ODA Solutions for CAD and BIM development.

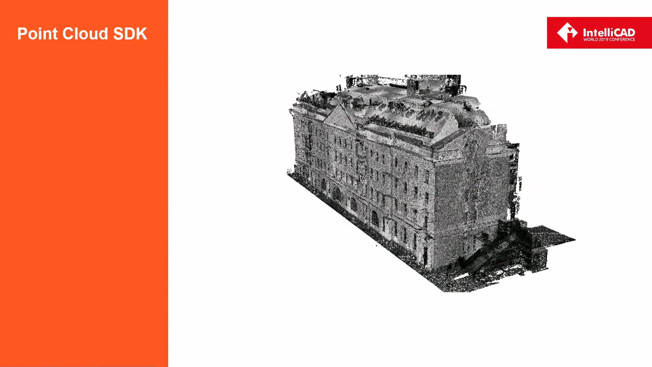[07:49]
Now we have read and write functionality.
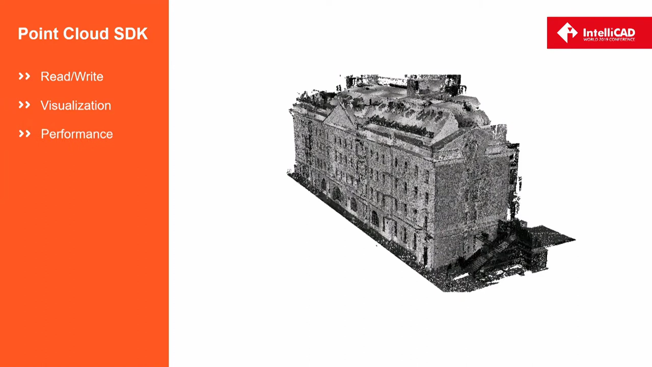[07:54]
We have visualization for large amount of data, and we significantly work it and performance.
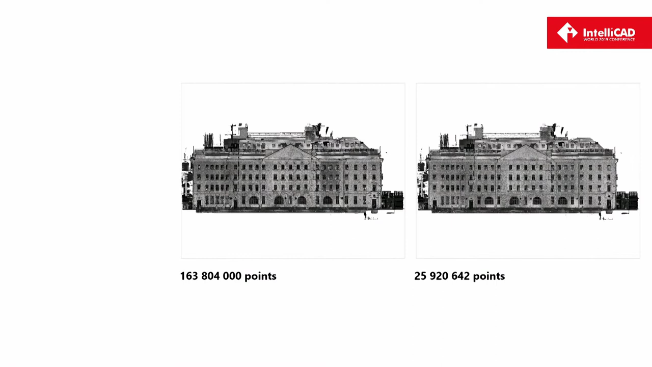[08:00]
Usual file, one of your usual files, it's quite small one, but it contains more than 100 million of points. But this level of detail, it needs only to
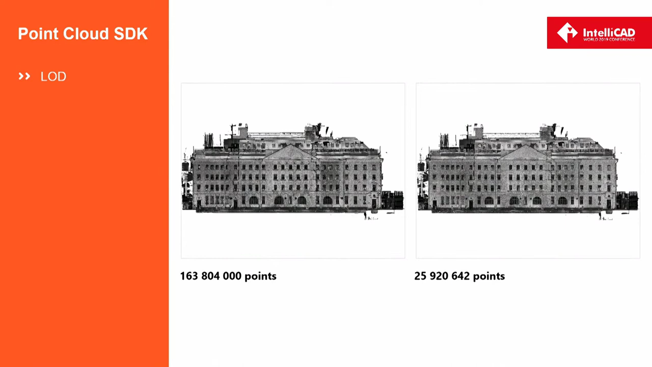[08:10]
visualize 25 million, that is much faster. And the next
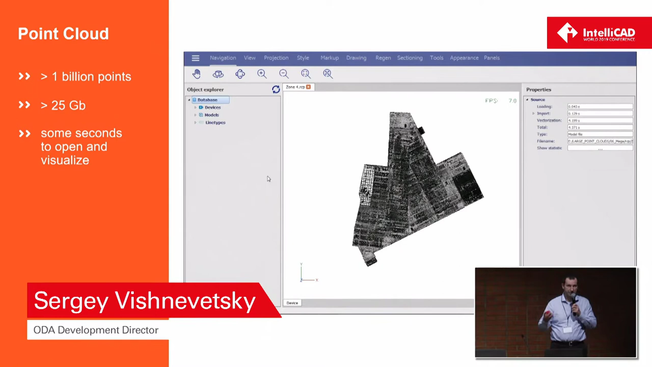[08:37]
that file is open for just some seconds. It takes only some seconds to open that file.
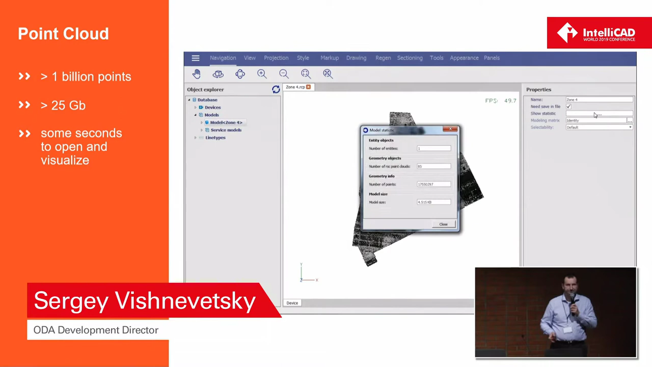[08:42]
Well, certainly we are not opening all 1 billion of points.
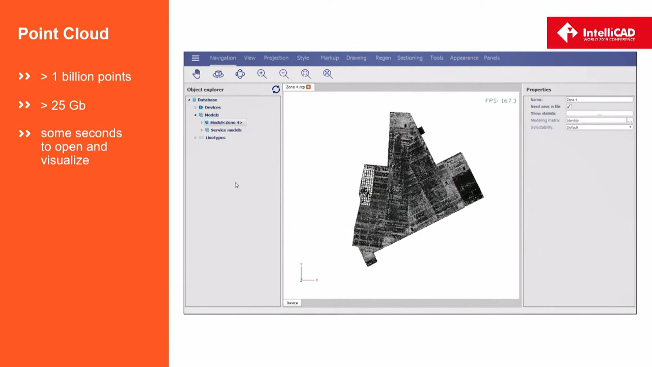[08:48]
We are opening only using level of details.
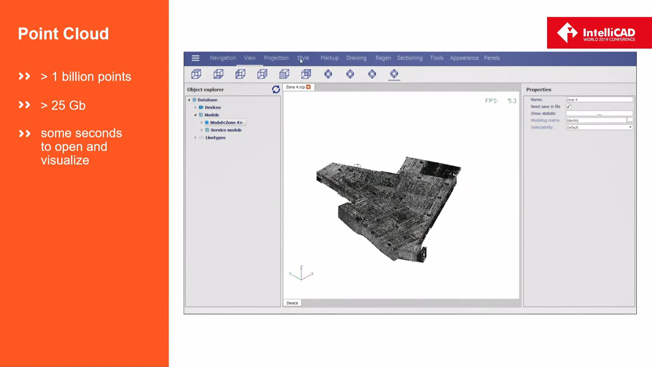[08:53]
We are open about 17 million of points here, but we can make zoom, and on new level,
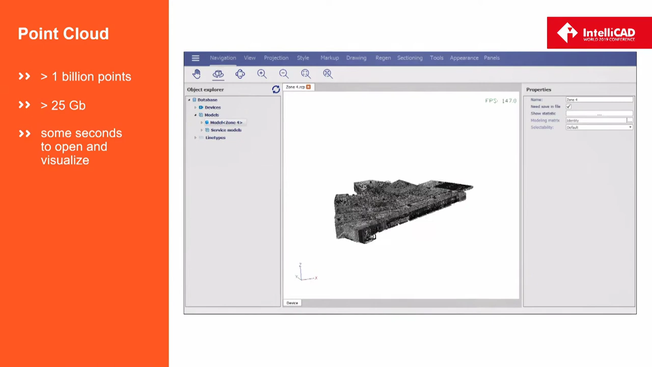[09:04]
when we became closer, we can regenerate the model, and works quite fast, as you see here. We can make zoom, and on this level,
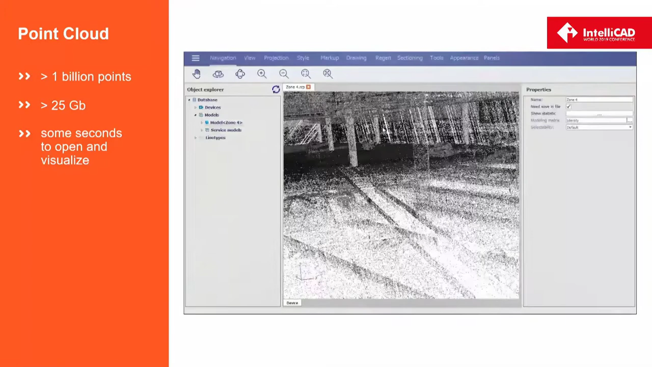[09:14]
we can regenerate the model and get the new
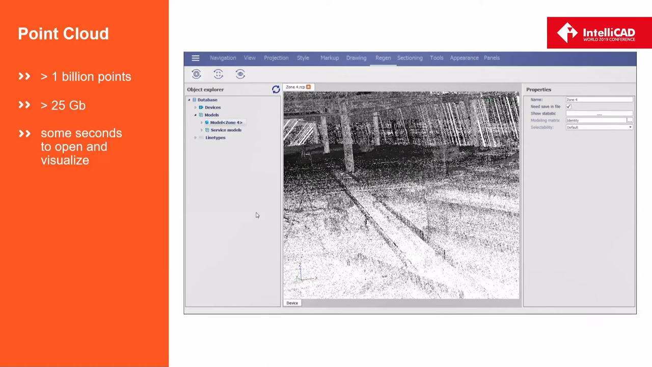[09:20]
level of details with all appropriate points that we have on this level of details.